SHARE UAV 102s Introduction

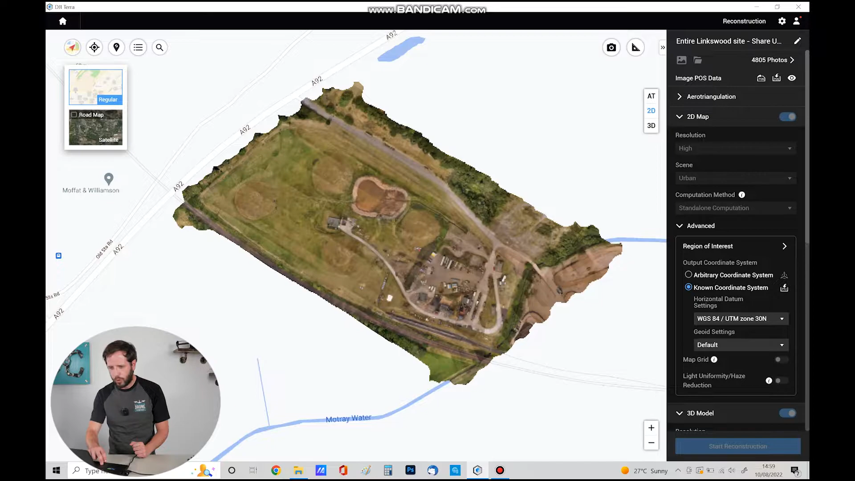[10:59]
our data and here's our site this is our drone training facility we are based
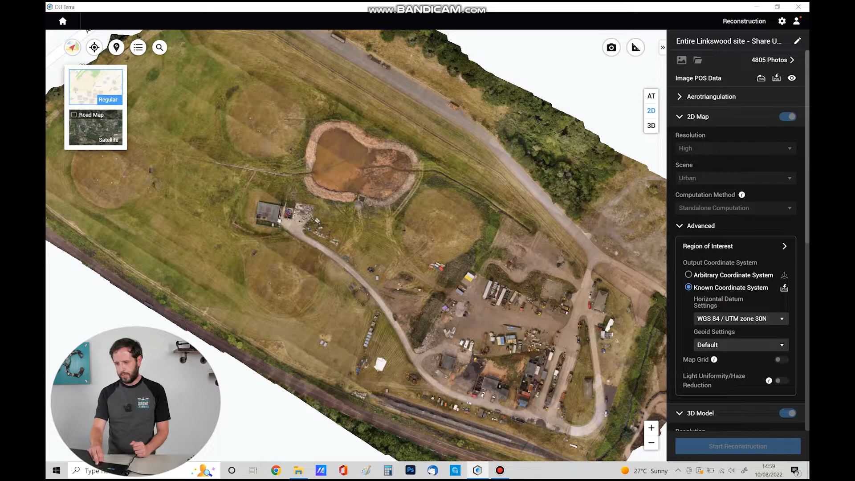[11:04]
down here but for interest I just want to show you the capability of the reconstruction
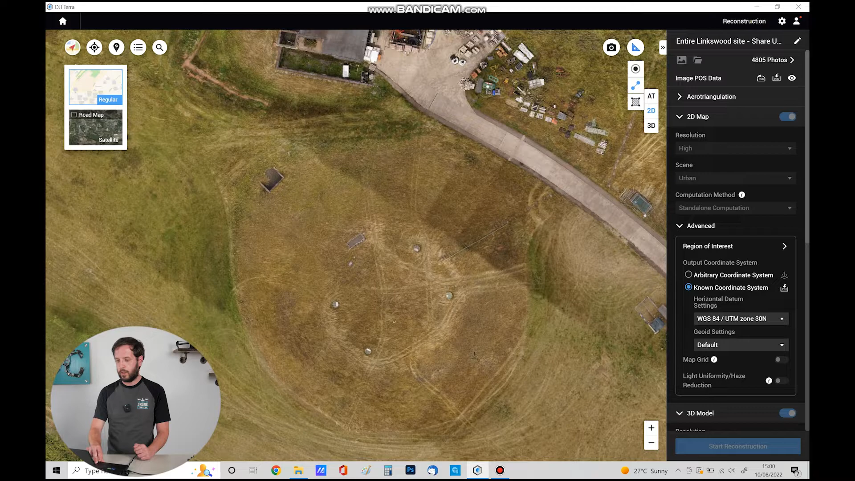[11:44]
let me just zoom in on our so this is the old pump
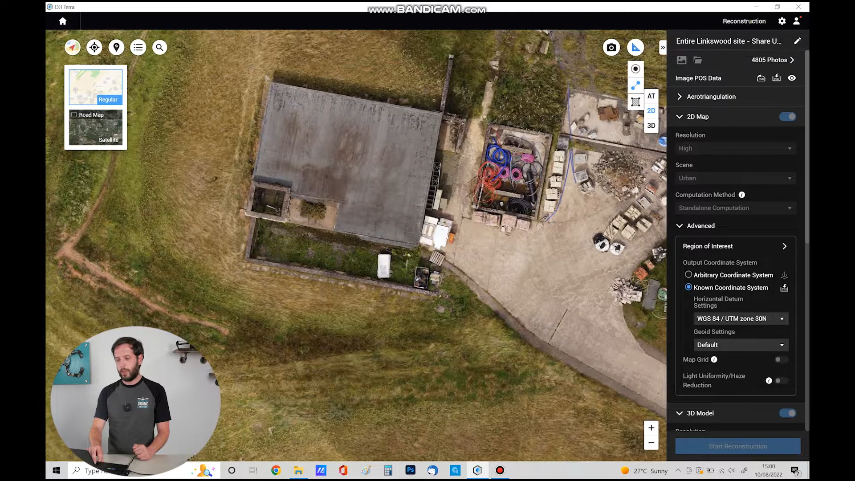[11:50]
house here what's it useful for this is good for roofers construction workers if we take a point here take a point there if we right click at that stage roughly 16 meters and then we can carry on down to here and
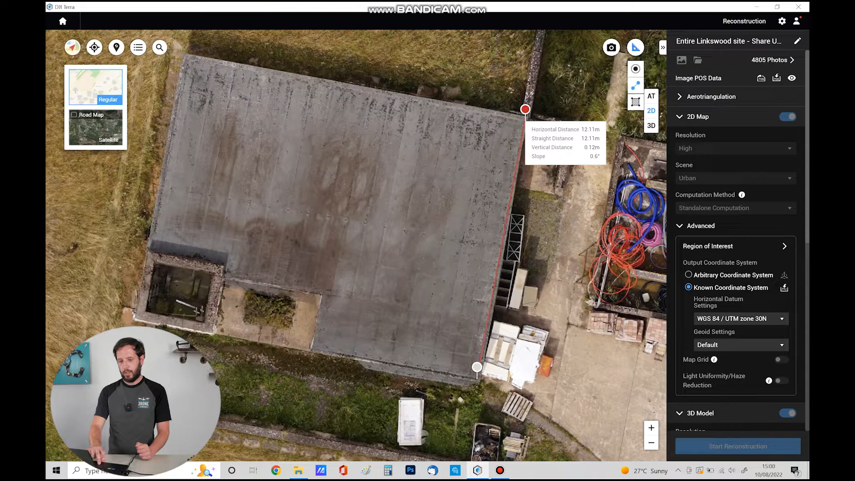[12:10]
get there we go another quick one volume of this section take the four points there you go right so
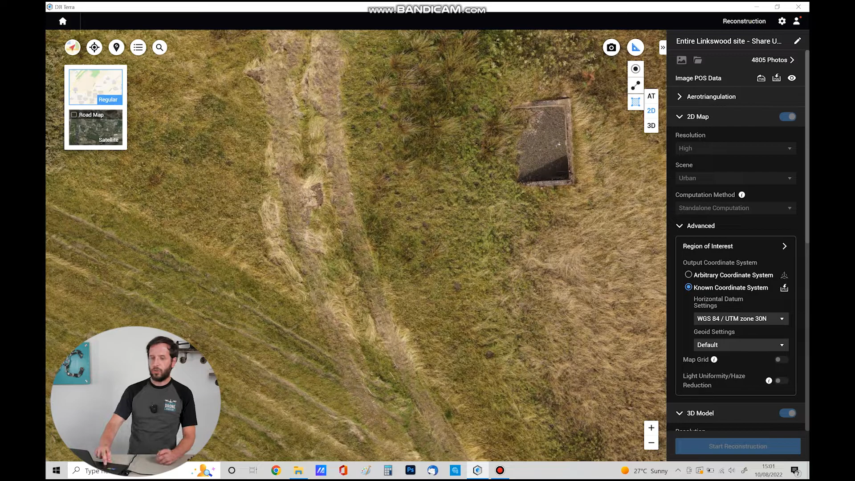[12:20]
we're going to click across to the 3d reconstruction now click the 3d part of it now interestingly we were just looking at this comparing the 3d and 2d data you actually get a
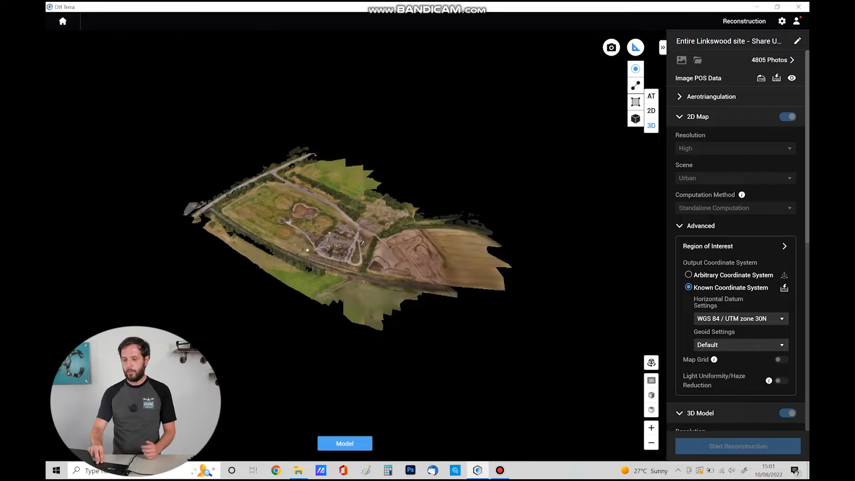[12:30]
bit more overspill on the 3d data because we can capture further out with the angles of the camera pointing at 45 degrees out we get a bit more overspill so that's quite rare in the
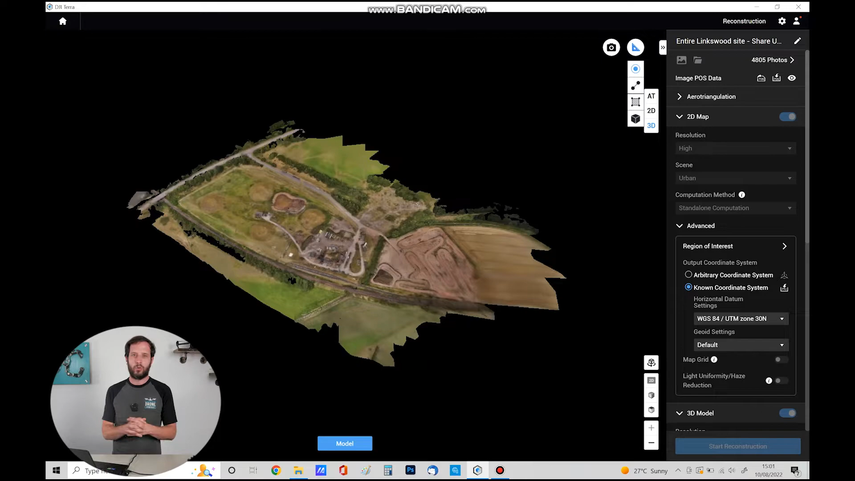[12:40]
drone world normally we have to cover more ground to capture the data with this payload you can actually cover less ground and still catch the data for example let's have a look
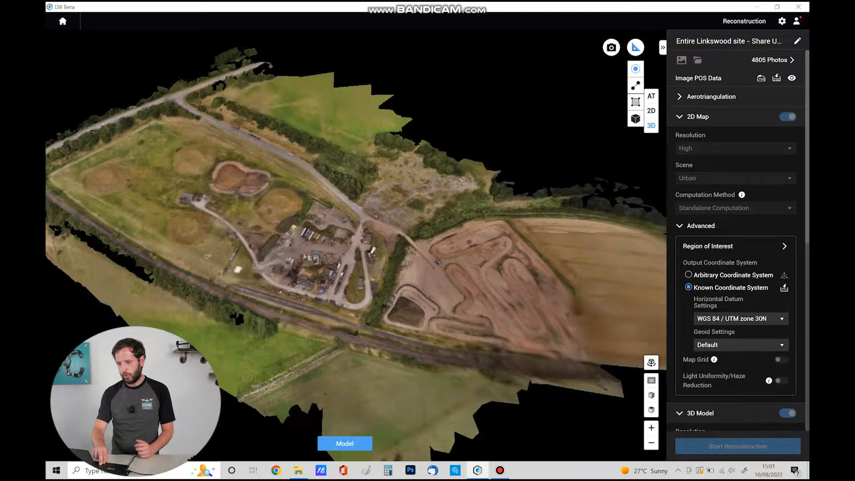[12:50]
we have a BMX track over the back of our land that we're we're allowed permission to fly over now we didn't fly over
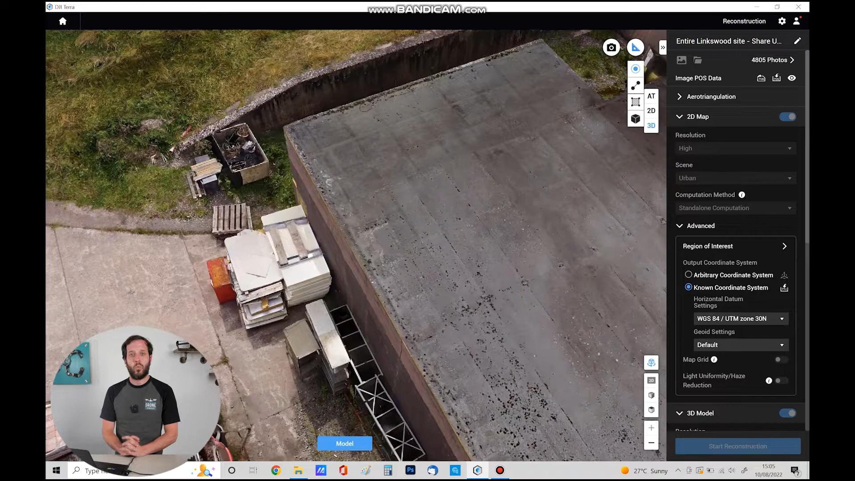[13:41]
one centimeter to one pixel now our flight mission was flown at 60 meters uh you can fly well up to i mean advised is approximately 100 meters we
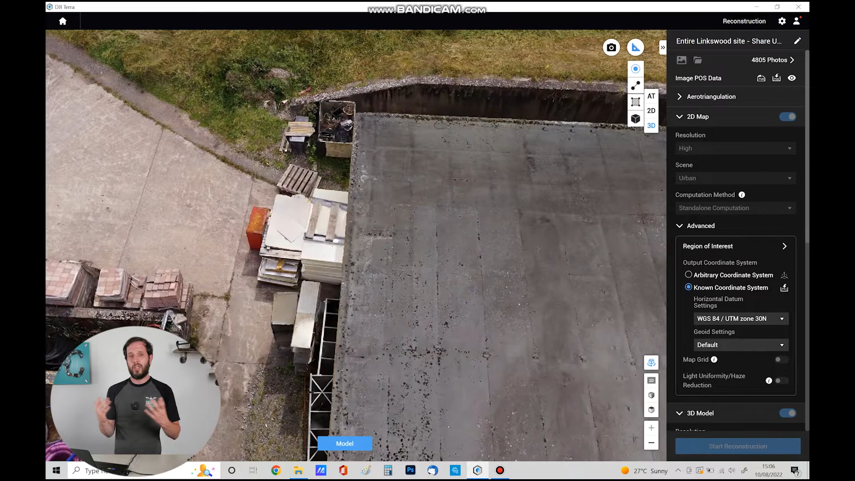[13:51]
quite like to be lower you just capture a bit more detail but each job's different